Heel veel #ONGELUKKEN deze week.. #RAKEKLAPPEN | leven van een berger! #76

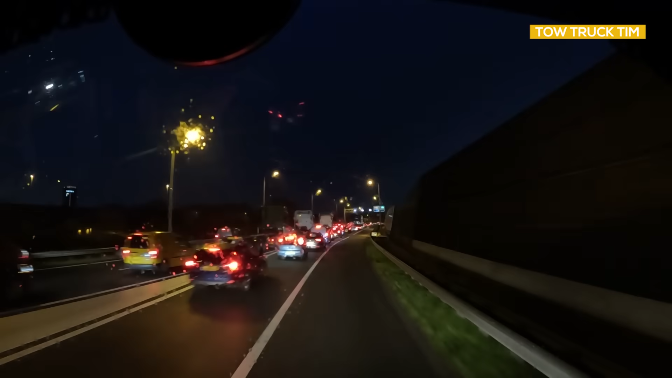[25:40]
File, 2 minuten vertraging. Die komen we oplossen, die file. Linkerrijstrook afgesloten over 525 meter. Nou, zo te zien worden de auto's al weggeleid naar de vluchtstrook toe.